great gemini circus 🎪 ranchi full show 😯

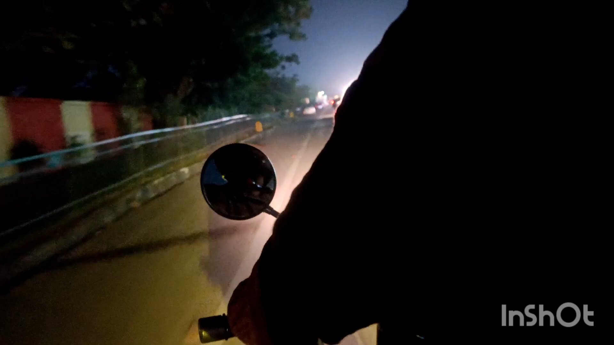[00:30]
और अभी हम लोग रास्ते पे हैं और 10 मिनट का टाइम लगता है जहाँ हम लोग रहते हैं वहाँ से। तो हम लोग बाइक से, और ये जो बाइक साइड में जो बाउंड्री दिख रहा है ये एयरपोर्ट का एरिया है,
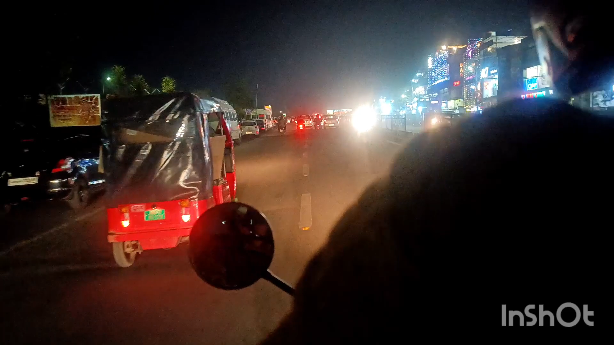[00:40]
और रास्ते में ही पुराना विधानसभा पड़ता है।
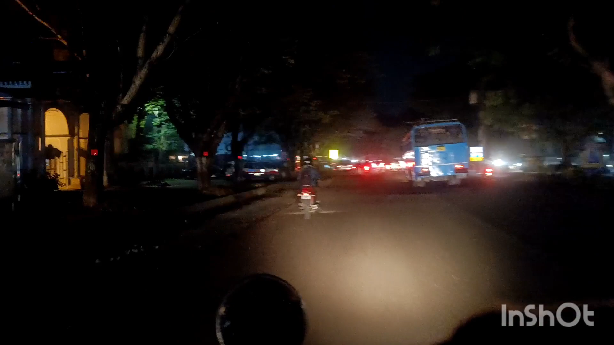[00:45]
तो हमें पुराना विधानसभा में मिल गया रास्ते में, ये पुराना विधानसभा है। और बस यहाँ से जो वो लाइट नज़र आ रहा है वहाँ पे सर्कस लगा हुआ, हम लोग पहुँच गए हैं।